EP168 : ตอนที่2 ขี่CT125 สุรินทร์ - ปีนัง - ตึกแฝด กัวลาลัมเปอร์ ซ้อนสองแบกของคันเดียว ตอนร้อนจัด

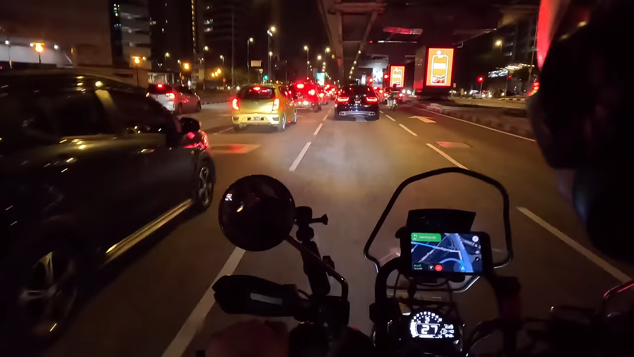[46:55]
รมเปอร์ตอนคืนก็ยังคงแสงสีและรถที่มากมายเช่นเดิม
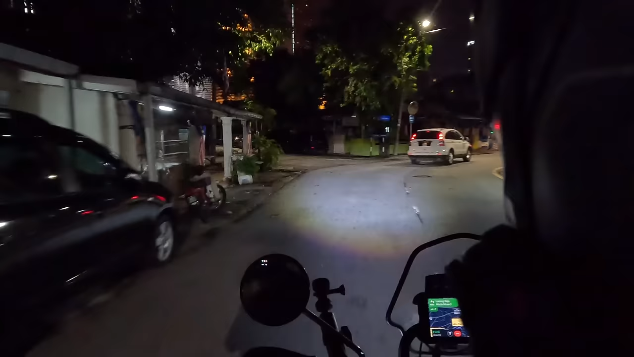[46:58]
แม้ว่าตอนนี้จะ 5 ทุ่มกว่ากว่าแล้วก็ตามครั